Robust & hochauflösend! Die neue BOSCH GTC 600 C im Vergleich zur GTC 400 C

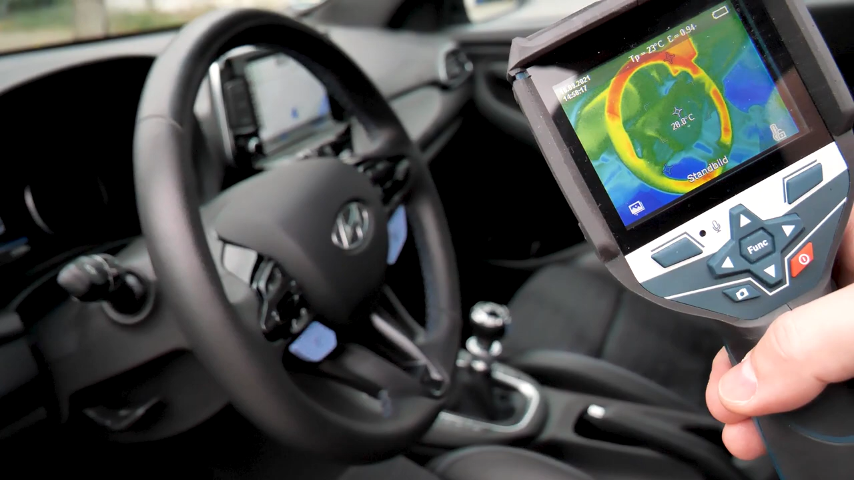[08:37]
On screen: spot 28.0°C
Schaut mal, hier kann man sehen, wie warm die Lenkradheizung wird.
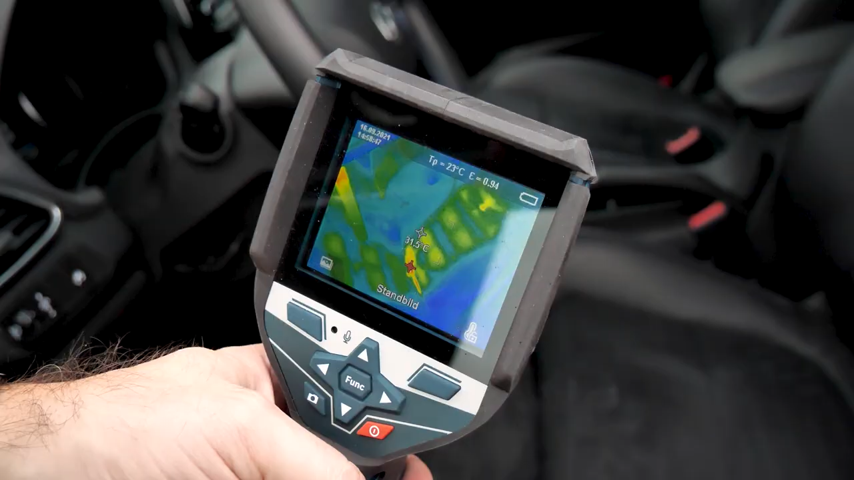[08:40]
On screen: spot 31.5°C
Hier sehen wir zum Beispiel auch, wie warm die Lenkradheizung wird und ob sie auch funktioniert.
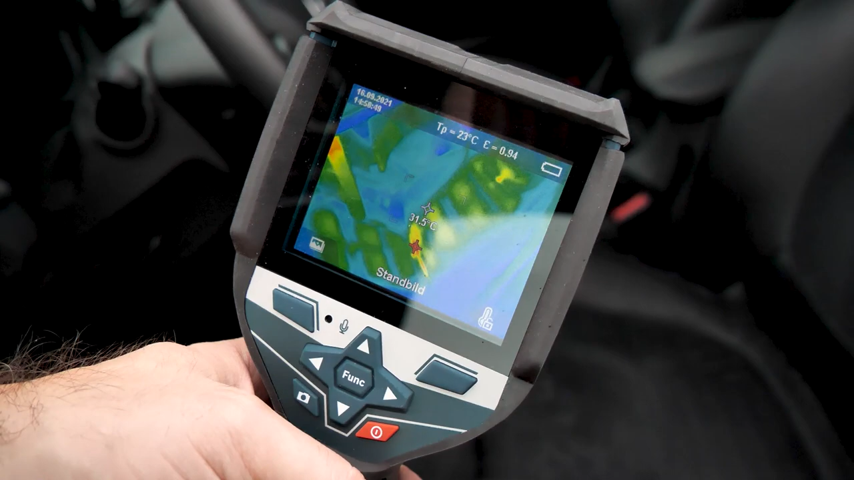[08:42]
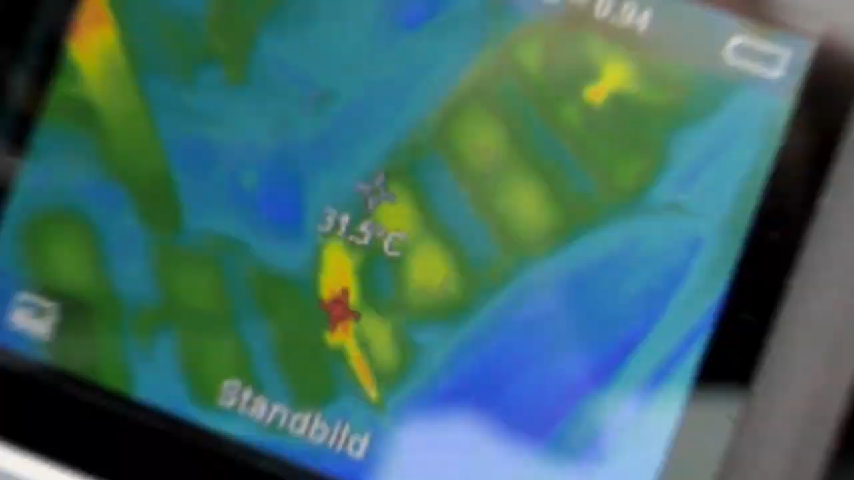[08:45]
Oder wie ist der Ofen auch wirklich so warm wie er anzeigt?
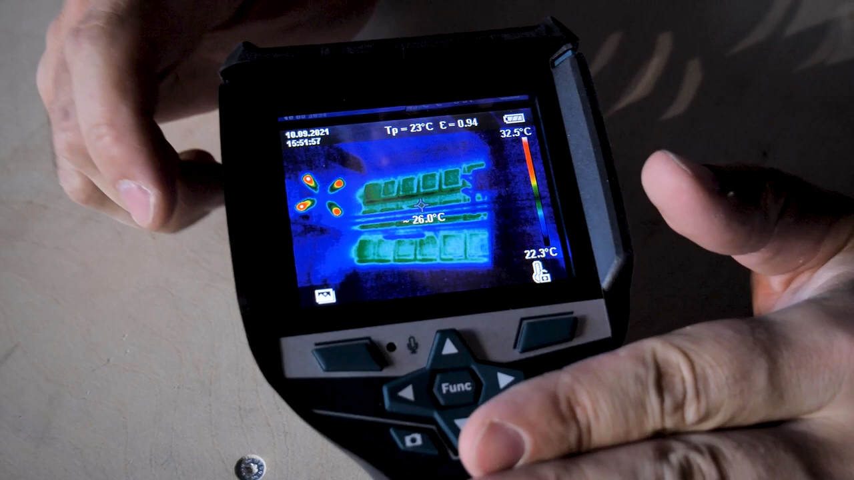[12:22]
On screen: spot 26.0°C, scale top 32.5°C, scale bottom 22.3°C
Ich habe jetzt hier ein Bild gemacht. Das Ganze kann ich abspeichern hier über diese Funktion. Ich glaube, ich habe es zweimal gespeichert. Aber übrigens passen hier mehrere hundert Fotos drauf. Und jetzt ist es so, wir haben was Neues.
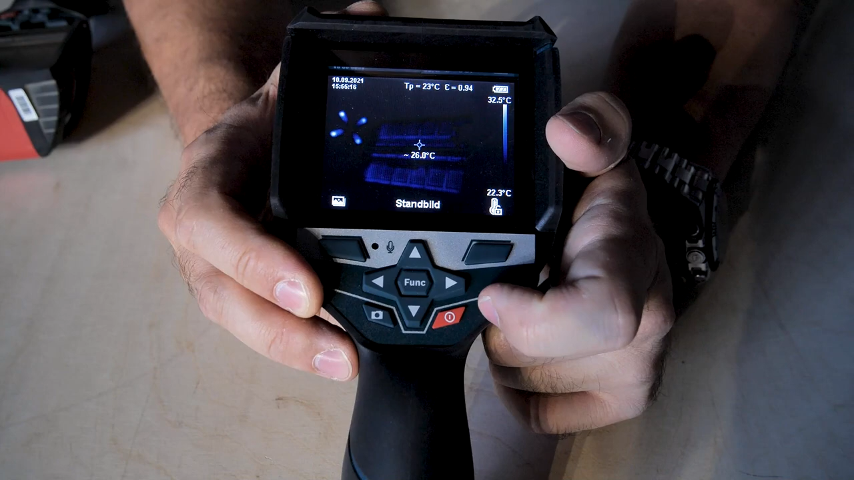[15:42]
On screen: spot 26.0°C, scale top 32.5°C, scale bottom 22.3°C
Übrigens dieses Farbprofil, wenn wir uns jetzt mal das hier angucken, mal das hier zum Beispiel, jetzt könnte man sagen, ja, wo ist es denn jetzt am wärmsten und haben wir jetzt hier irgendwo ein Problem?
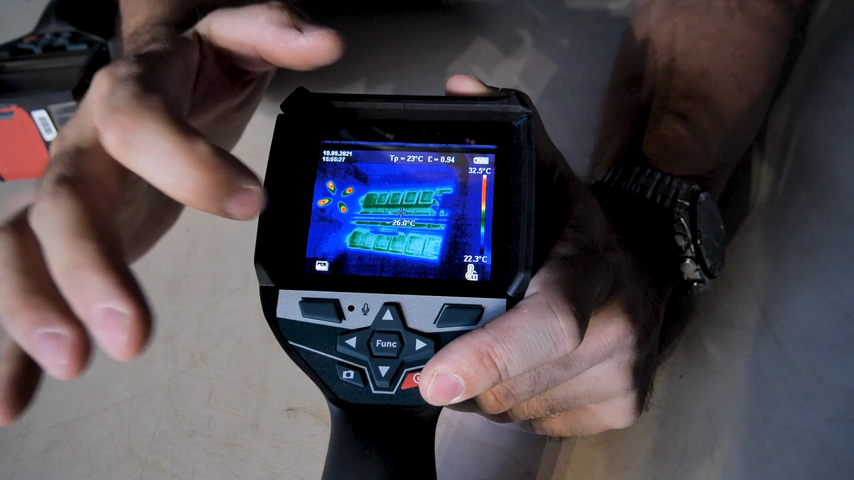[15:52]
On screen: scale top 32.5°C, scale bottom 22.3°C
Und wir haben jetzt das Glück, dass die Lampe relativ hell ist. Aber in der Ansicht sehen wir schon wesentlich deutlicher, wo genau das Problem ist oder der Hitzepunkt.
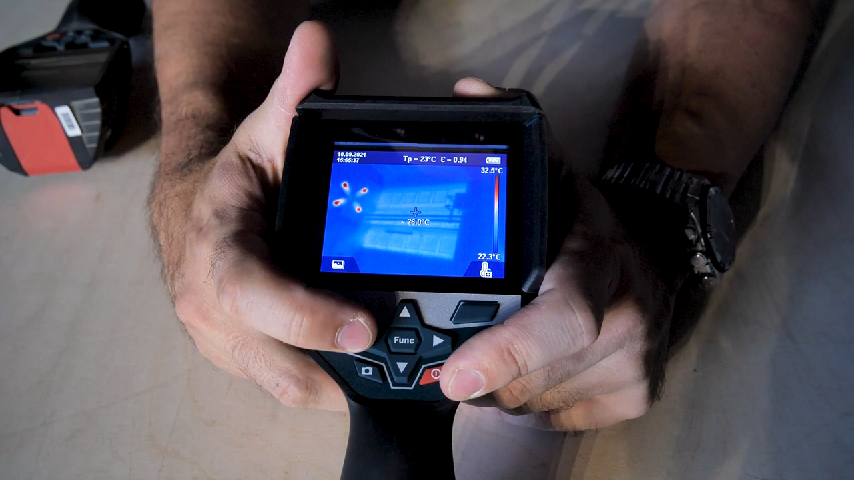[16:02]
On screen: spot 26.0°C, scale top 32.5°C, scale bottom 22.3°C
Und hier sehen wir das auch noch mal auf eine andere Art und Weise, je nachdem, was für deine Anwendung am besten ist. Das ist eine schöne Sache
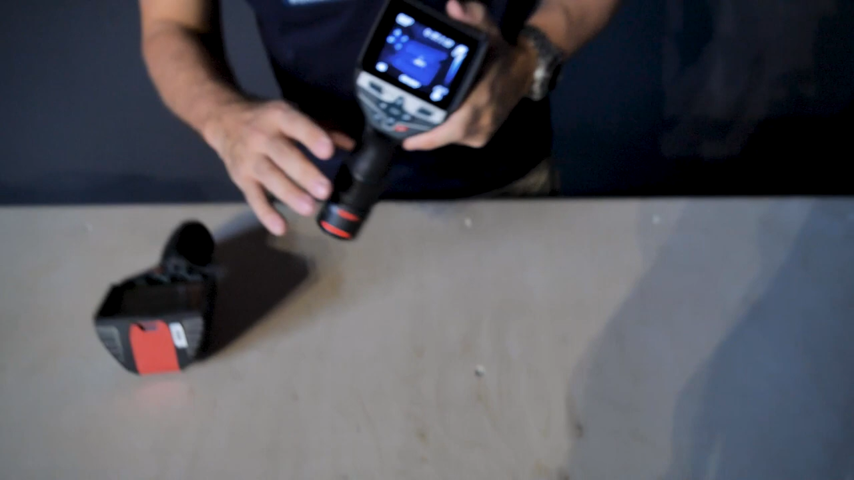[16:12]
und man kann mit diesen man kann mit diesen Geräten unwahrscheinlich viel noch machen, unwahrscheinlich viel einstellen und so weiter und so fort. Aber wollt ihr das wissen? Soll ich dazu noch mal ein weiteres Video machen? Soll ich noch mal tiefer reinschauen?
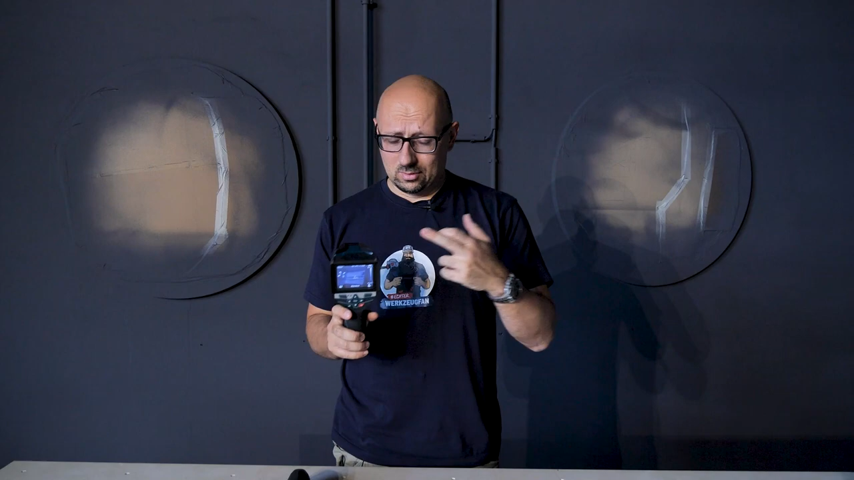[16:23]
Soll ich noch mal sonst einen Markenvergleich machen? Ist das für euch interessant? Schreibt das mal unten in die Kommentare.
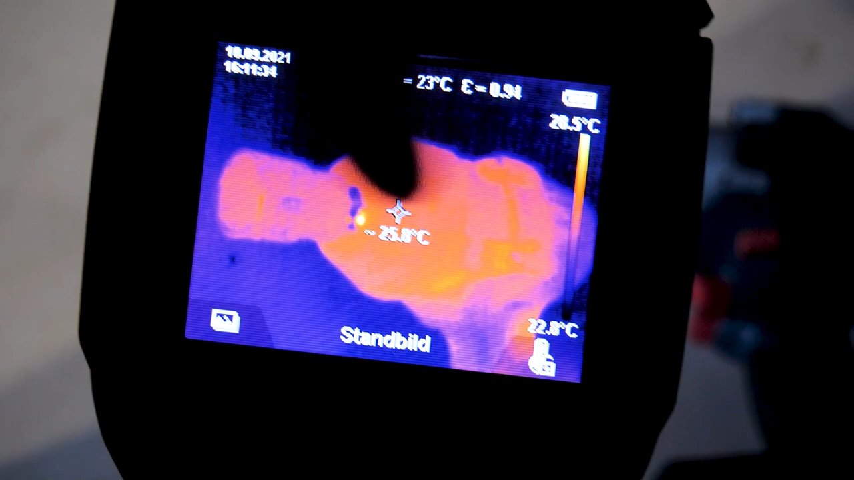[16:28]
Ihr seht jetzt hier, wir haben keine erhöhte Temperatur als etwa gleich.
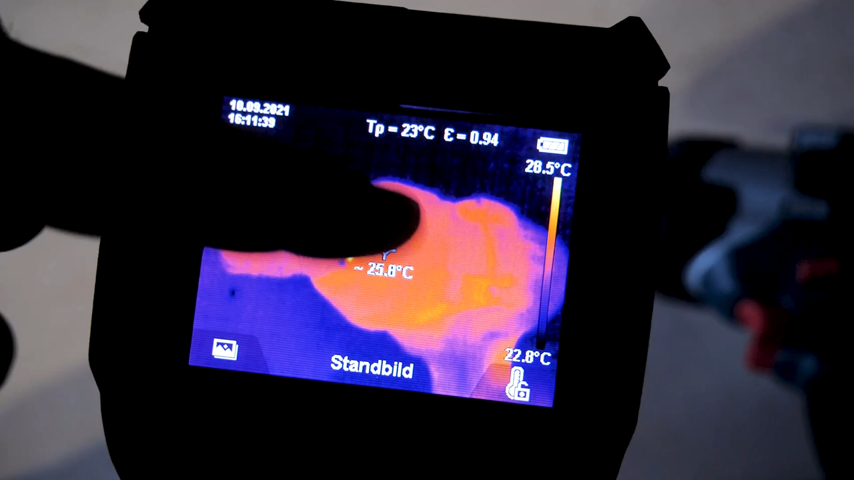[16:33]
On screen: spot 25.8°C, scale top 28.5°C, scale bottom 22.8°C
Wir starten bei rund 26 Grad an der Stelle, aber auch hier ist es sogar eher kälter als wärmer.
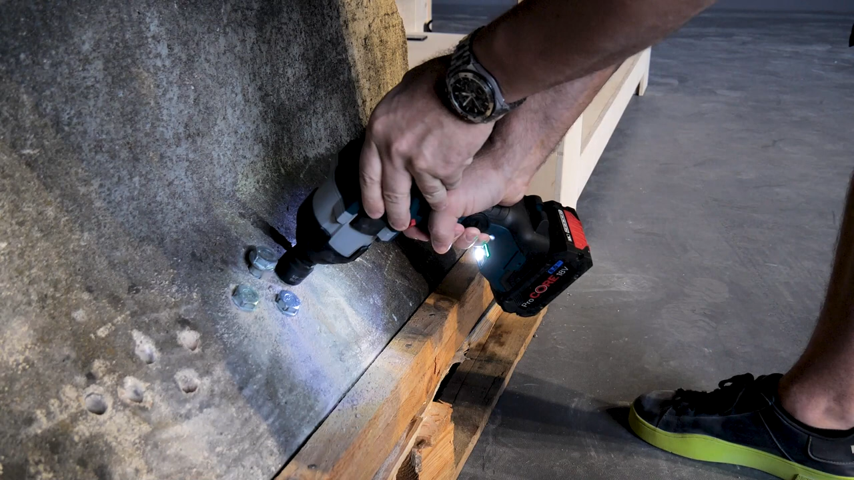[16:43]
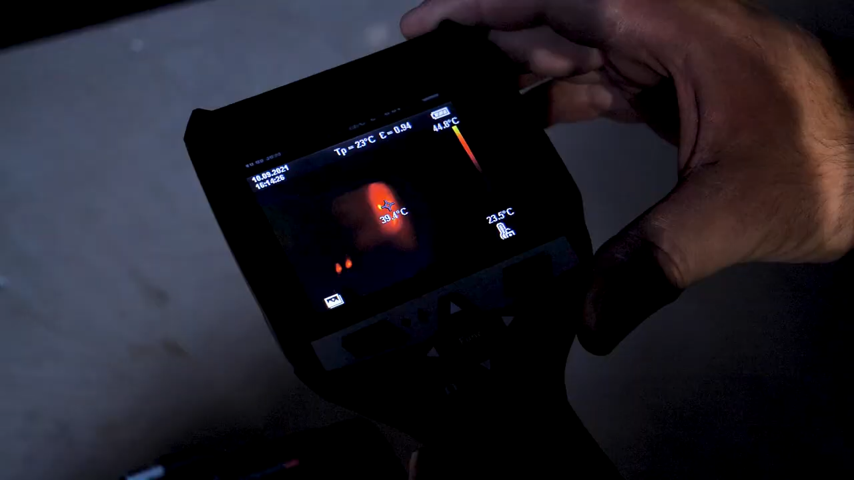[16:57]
Wir messen jetzt hier mal so ein bisschen in den Motor rein.
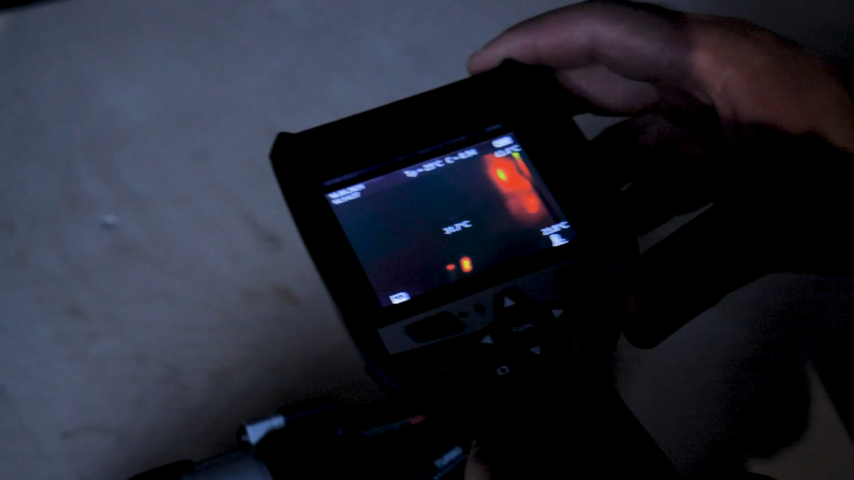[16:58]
Und hier haben wir eine Temperatur von so 40, 50 Grad.
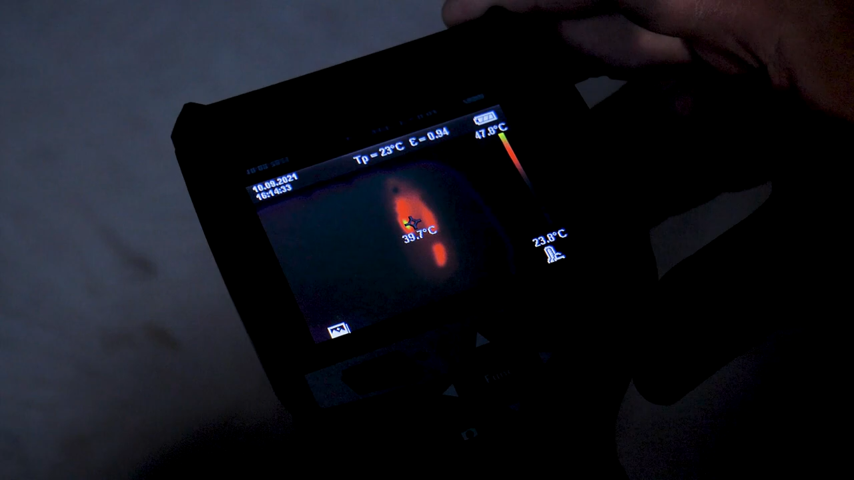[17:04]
On screen: spot 39.7°C
Jetzt wird es aber hier interessanter. Schaut mal hier, schaut mal hier, schaut mal hier und jetzt schaut mal.
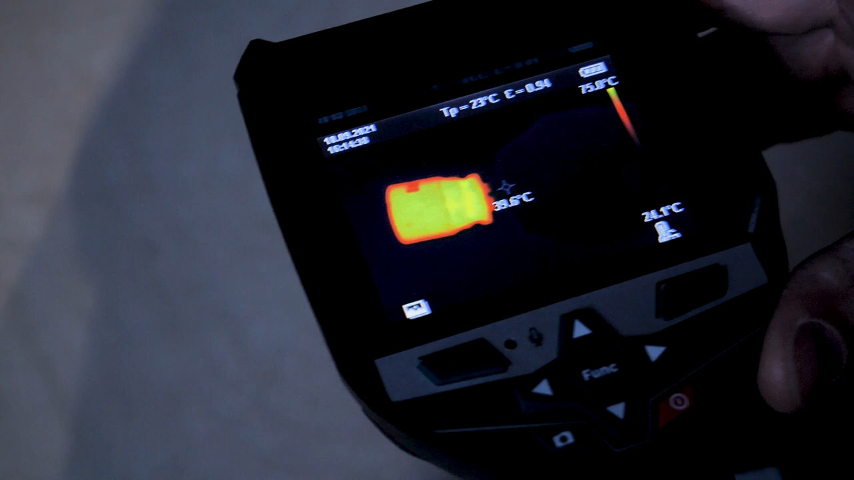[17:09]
Ihr seht übrigens, es wird immer justiert und zwar so wird das Ganze justiert,
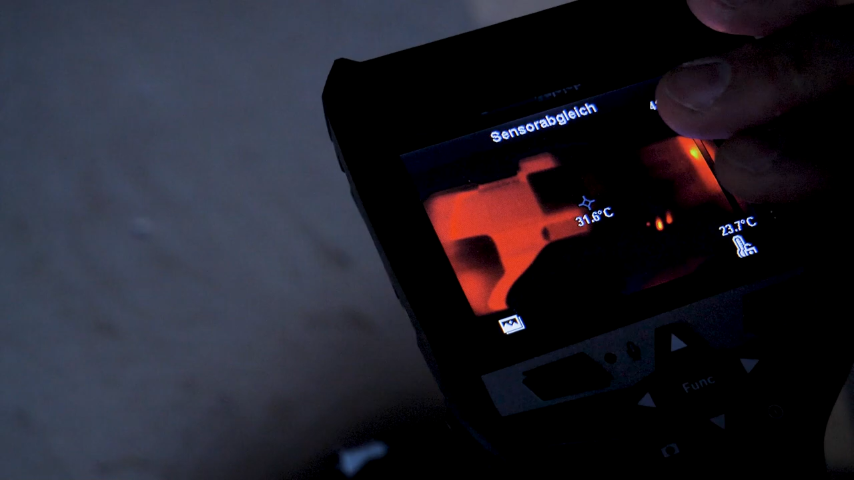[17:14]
On screen: spot 31.6°C
dass immer der hellste Punkt am obersten Spektrum ist. Und dann schaut mal hier.
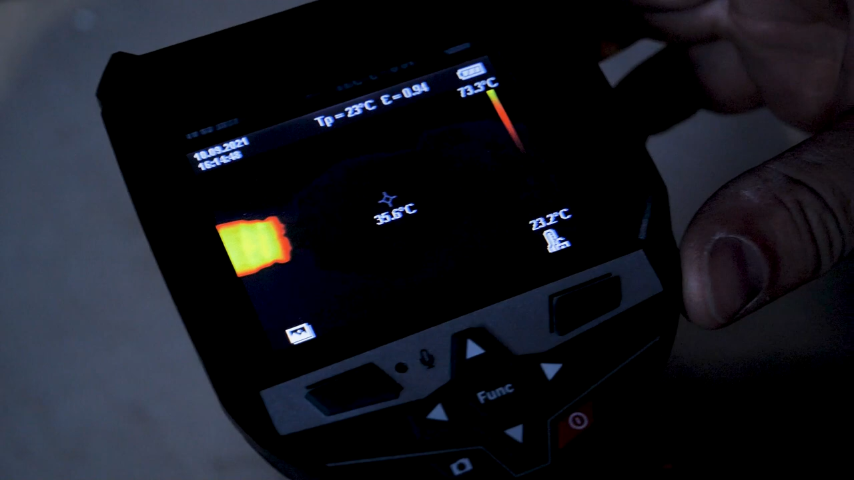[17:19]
On screen: spot 35.6°C, scale top 73.3°C
So sieht es hier aus. Und wir haben hier 72 Grad.
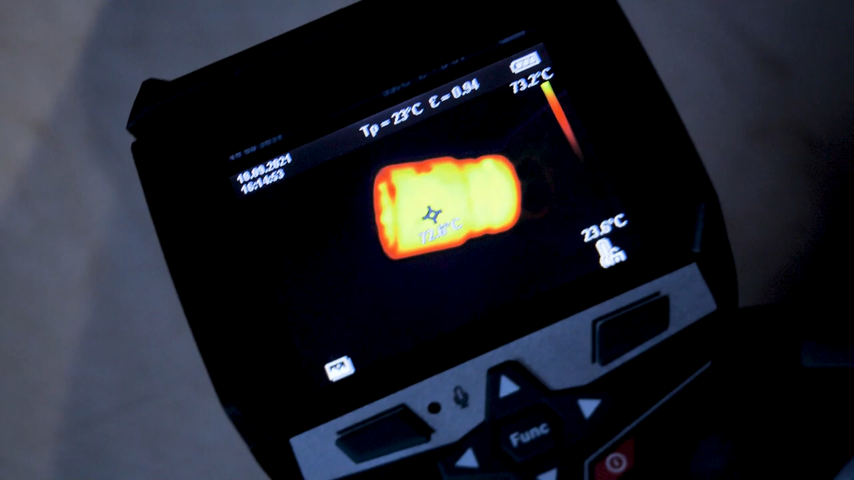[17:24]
On screen: scale top 73.2°C
Guck mal hier rein. 75 Grad.